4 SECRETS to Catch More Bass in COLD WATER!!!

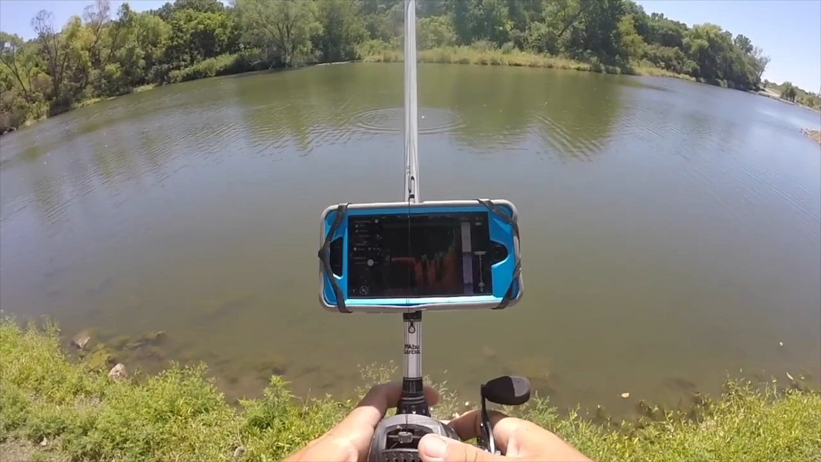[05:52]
guy out and you can see exactly where that first big drop-off is it transmits bottom contours and transmits different types of cover down there so you can tell if it's a weed edge or rock pile you can really differentiate between that stuff and like I said the the first several videos I've made using this thing